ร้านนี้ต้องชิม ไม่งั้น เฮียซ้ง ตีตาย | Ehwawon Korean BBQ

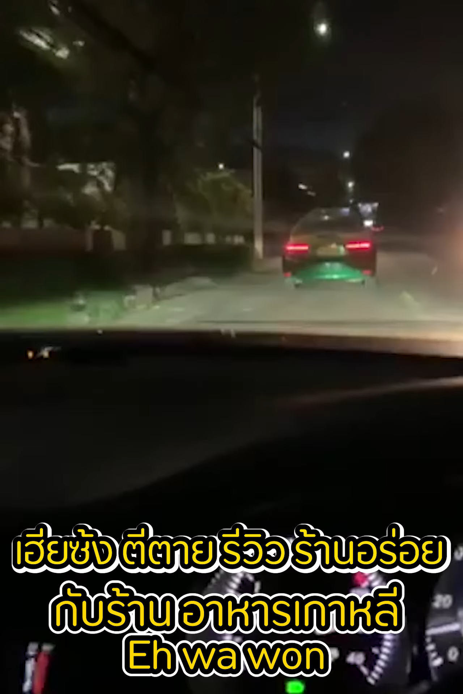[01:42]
ขับรถตรงมาเรื่อยๆนะครับเราจะเห็นตรงช่วงหัวโค้งที่จะโค้งซ้ายอ่ะนะร้านเขาจะอยู่ตรงหัวโค้งด้านขวามือเวลาจะเลี้ยวเข้าร้านนี้ต้องระวังนิดหนึ่งนะ
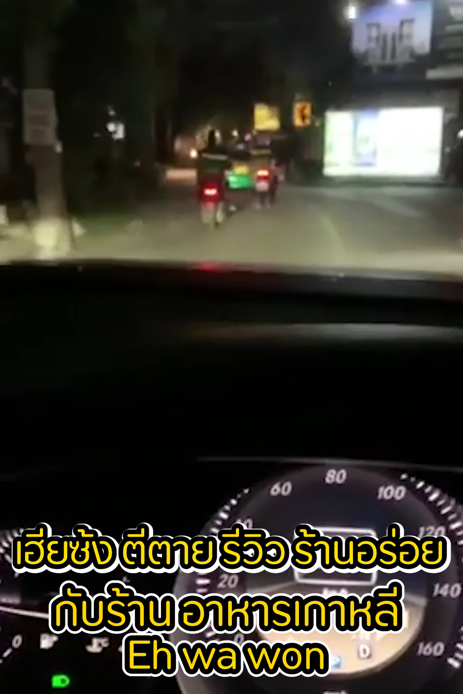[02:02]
ฮะเนี่ยพอเราจะเลี้ยวปุ๊บมันจะอยู่ร้านจะอยู่ขวามือพอดีเลยเนี่ย